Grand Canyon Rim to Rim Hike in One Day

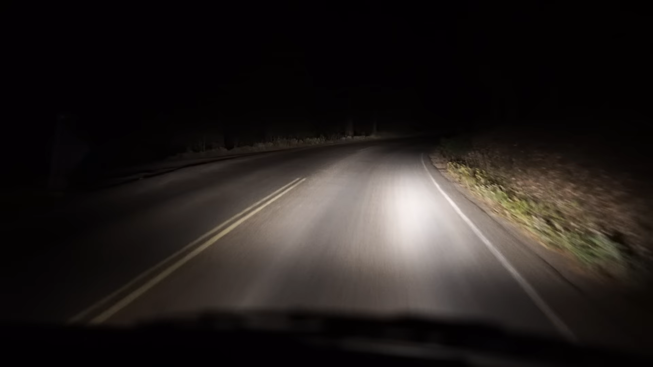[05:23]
Surprisingly we were the only ones on the 3am shuttle and we set out for the two mile drive to the trailhead.